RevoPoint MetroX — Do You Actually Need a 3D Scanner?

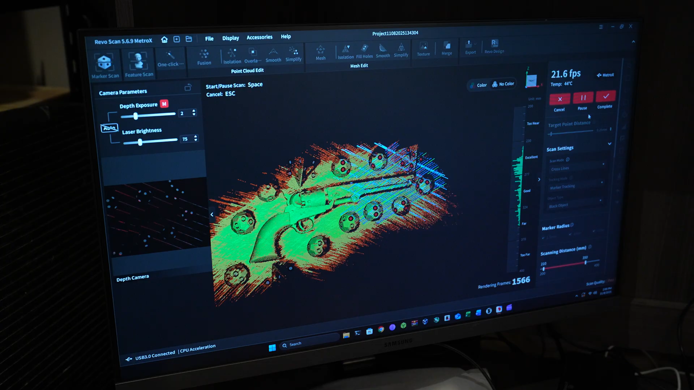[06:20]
Now this is in cross lines mode set to black. And as you can see, marker tracking is working just fine. It is a little bit older computer as we had stated in the beginning of the video.
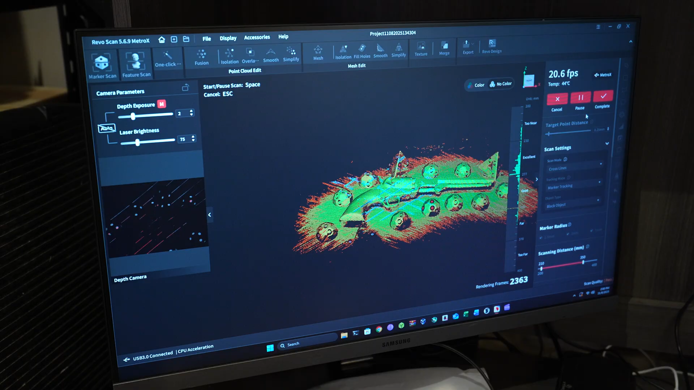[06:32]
And the frame rate isn't amazing because of that. Probably in the future, I'll use my M1 Max MacBook to do that scanning.
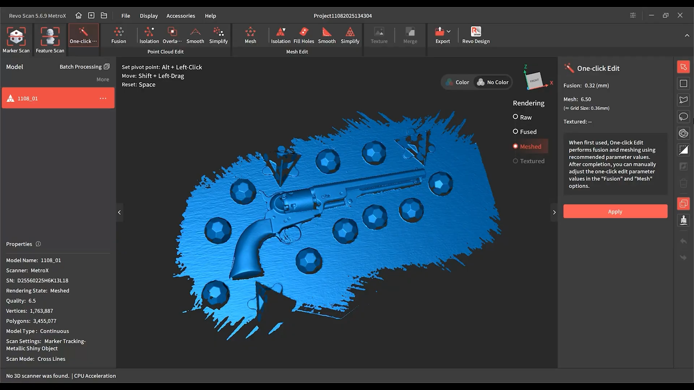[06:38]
But I just wanted you to see that you don't have to go out and buy a brand new computer just to start scanning. And you can see the result here is amazing.
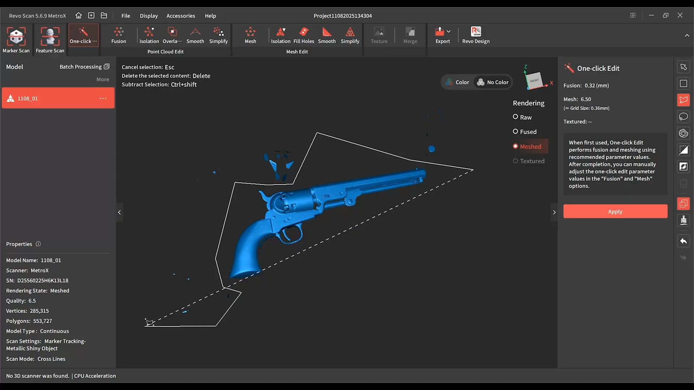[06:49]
And this is just a short scan. I didn't really go into detail trying to hit everything.